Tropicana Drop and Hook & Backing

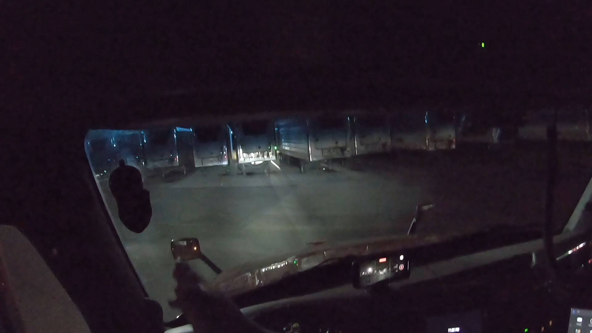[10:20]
I should have turned back a little bit earlier, that way whenever I swing my front end around, I would have had that plenty of room, just like when I had to reassess and back up. But yeah, you can see how the line of these trailers is all far back, and then these two right here, straight across from the one that I picked, are pretty far forward. But anyway, we're in the spot. Go ahead and change to on duty.